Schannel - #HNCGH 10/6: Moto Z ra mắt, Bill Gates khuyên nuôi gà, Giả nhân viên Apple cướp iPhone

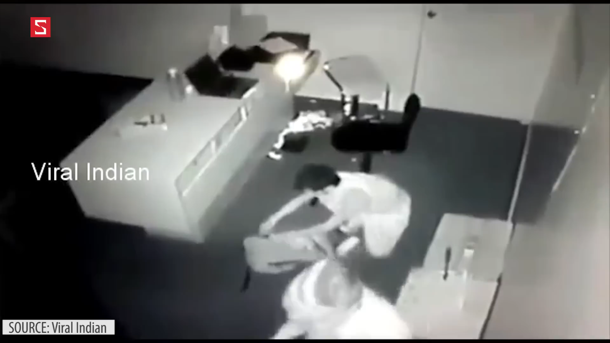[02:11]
của cửa hàng Ăn trộm 19 chiếc iPhone trong đó và giao cho đồng phạm quán Tên này sau đó thì giấu toàn bộ số iPhone vào trong áo Và sau đó thì cả hai đã cùng tẩu thoát Cảnh sát cho biết là vụ việc đang
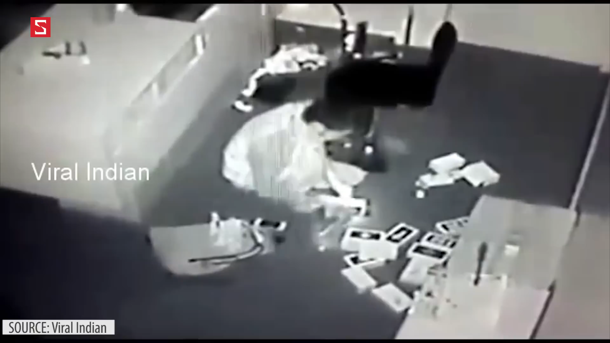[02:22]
được tiếp tục điều tra Trong đó thì Apple không đưa ra bình luận gì Mình cũng thấy phục 2 cái thằng trộm này không chỉ vì kế hoạch của nó quá là sáng tạo và chi tiết Mà còn vì việc là chúng nó đã giấu được tận 19 cái iPhone ở trong áo của mình nữa